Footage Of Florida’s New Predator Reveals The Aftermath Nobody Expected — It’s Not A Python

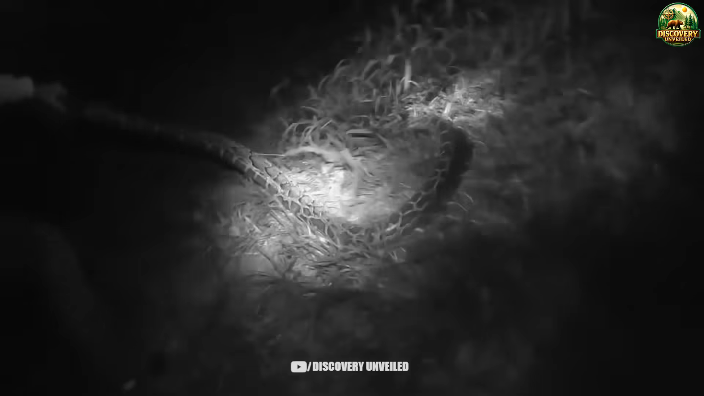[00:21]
But recently, new pieces of footage have started raising a different question, one that sends a chill down many people's spines. The aftermath being found does not line up with python behavior.